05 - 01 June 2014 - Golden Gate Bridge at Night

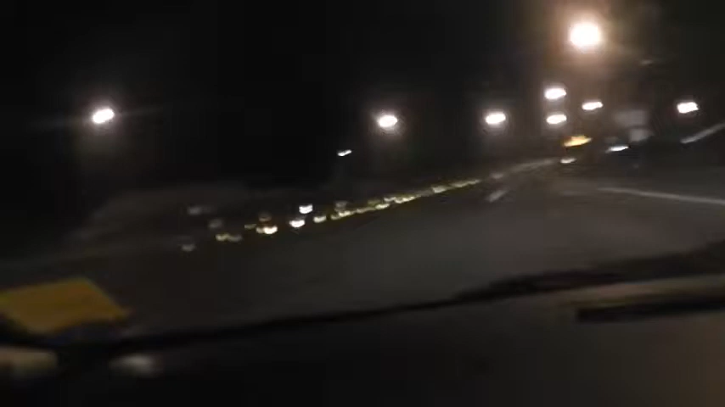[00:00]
Oh, shit, I didn't think I was going to get to cross this. Wow, so this is the Golden Gate Bridge, huh? Oh, shit, tall.
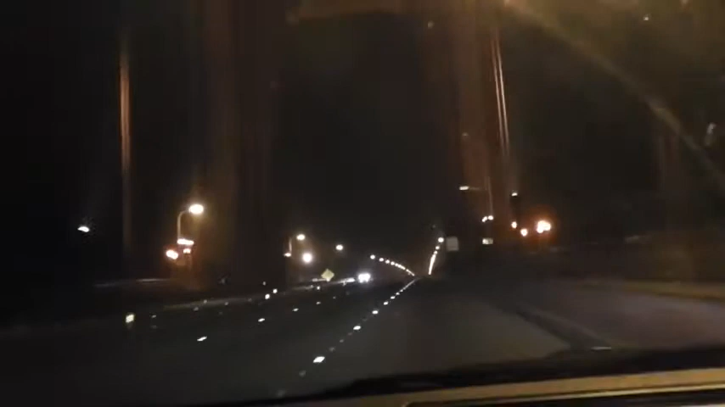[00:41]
Huge. I mean, I don't know if that makes sense. I'm glad I pulled out my paper. I mean, I saw the signs for it, but I wasn't sure if I was actually going to get to cross it or if it's just, you know, the road signs being vague. It's 10 to 4 in the morning. I had to leave, which maybe I'll be able to get into that later, because I had to leave here until early.